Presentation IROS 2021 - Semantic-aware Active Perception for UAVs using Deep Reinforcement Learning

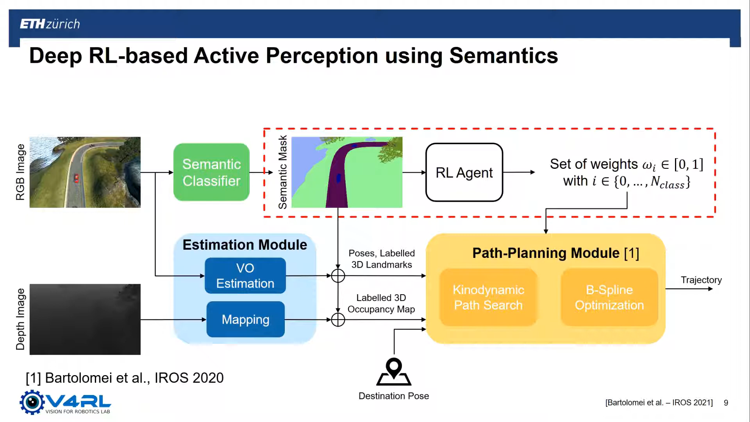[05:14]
Finally, the path planning module outputs the trajectory that is fed to the controller of the robot. As the main core of this work is on the reinforcement learning component, we now describe how such a policy is trained. During policy training, the objective is to maximize the total reward in an episode-based fashion.